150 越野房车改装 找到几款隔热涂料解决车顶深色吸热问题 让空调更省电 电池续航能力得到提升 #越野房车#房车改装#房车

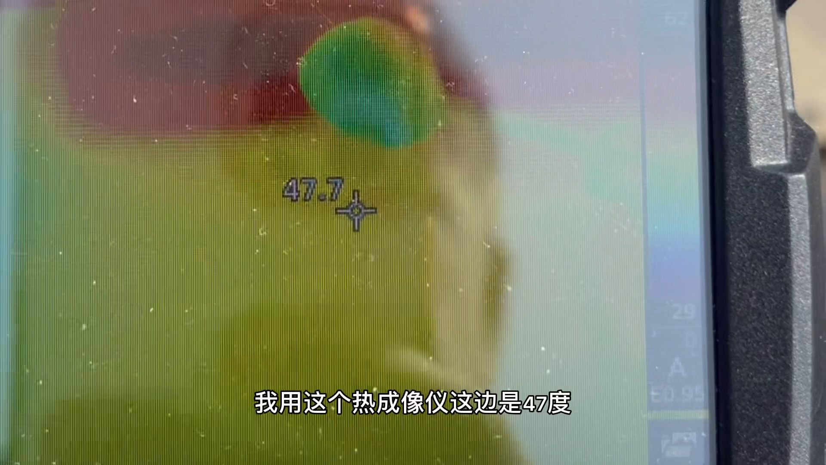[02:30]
过来就只有34度,33度
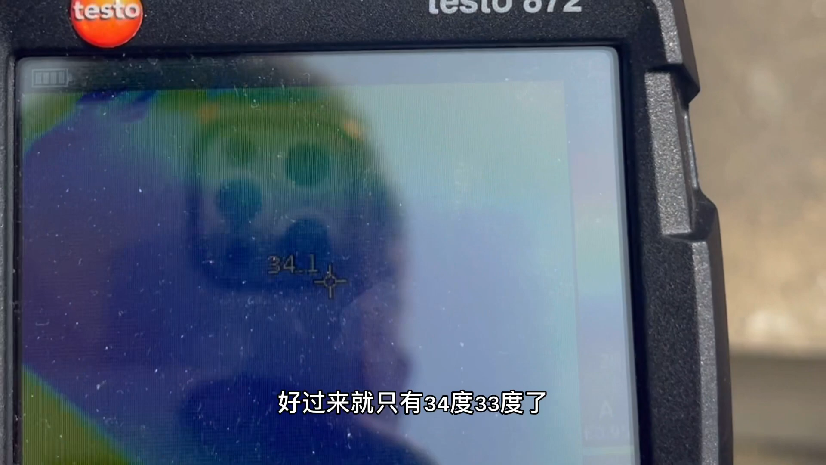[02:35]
效果很明显的它这个白的初期都那么白把热量全部都反射给